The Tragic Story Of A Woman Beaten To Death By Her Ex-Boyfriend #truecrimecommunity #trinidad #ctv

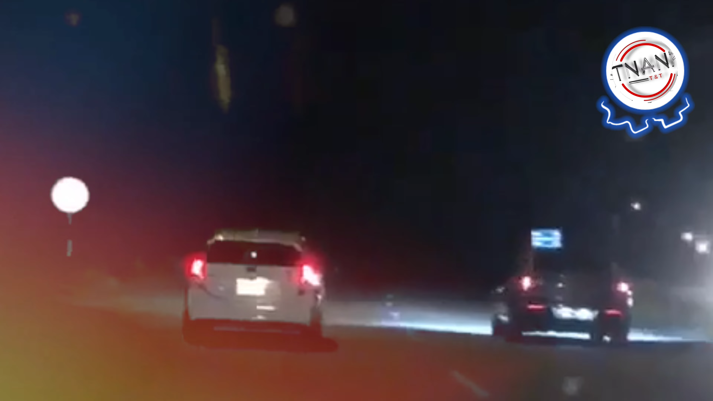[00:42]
While nearing the Gandhi Village roundabout on the Southbound Lane just before 10 p.m., the suspect suddenly swerved in front of them and stopped, resulting in their vehicle hitting his.